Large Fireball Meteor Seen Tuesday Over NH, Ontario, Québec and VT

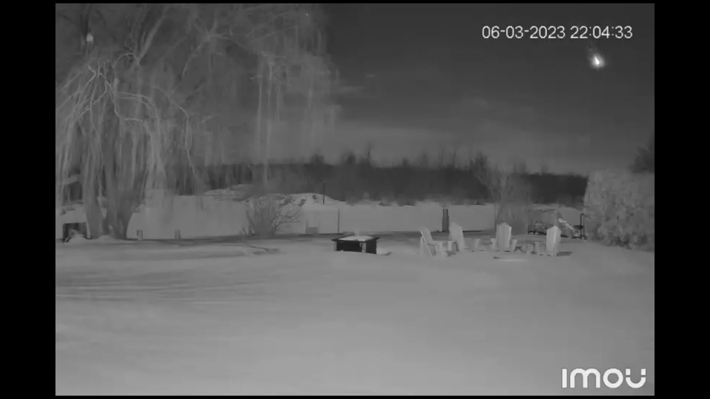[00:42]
There it goes. Yeah, it was fairly bright. It lasted quite a while.